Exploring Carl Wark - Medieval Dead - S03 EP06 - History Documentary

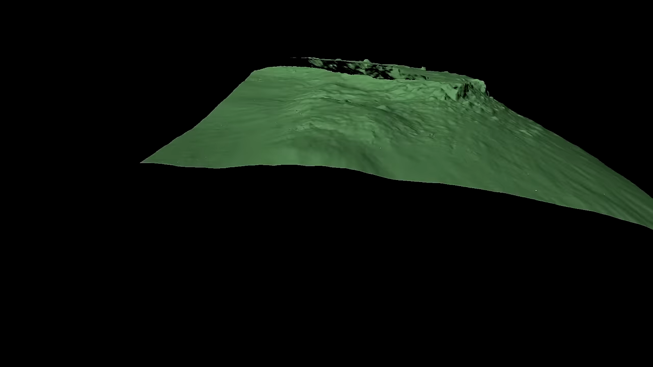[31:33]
photogrammetry reveals the natural promontory on which Karl Warke sits,
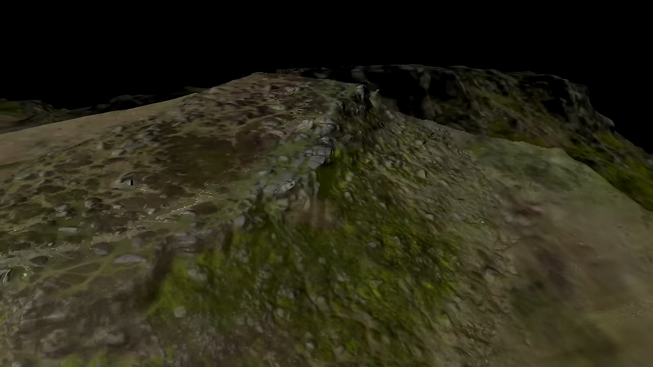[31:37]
dominating the valley below The natural steep sides of the eastern flank And
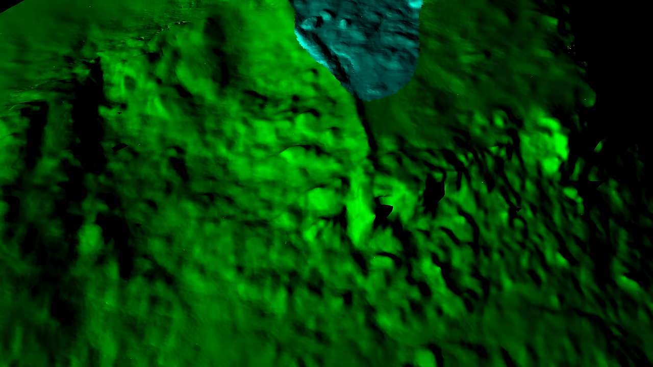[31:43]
the low but neatly stone reinforced western wall And the huge northern rampart,
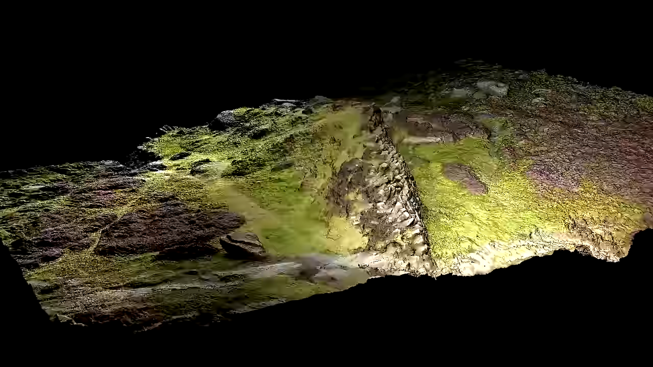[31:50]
still impressive in its size and strength Despite the tough conditions during the survey,
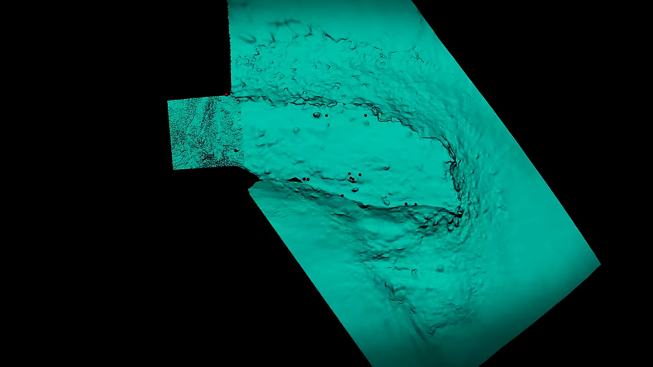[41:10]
We've recorded the mortar impacts as part of our survey In some cases they show a possible line of fire As the mortars fell short,
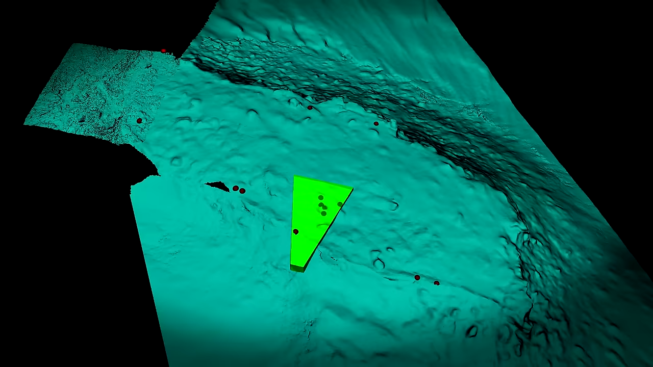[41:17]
long or on target We've got another example This is a nice clear one again Oh yeah